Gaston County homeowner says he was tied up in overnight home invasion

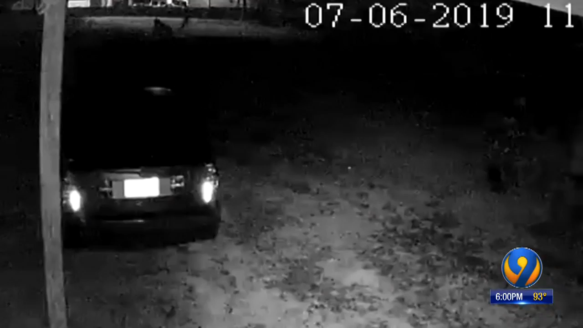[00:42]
If you take a close look at the top of your screen, you can see the shadow of someone walking in the distance. The family who lives here along Starlight Drive believes that same man broke into their home just moments later.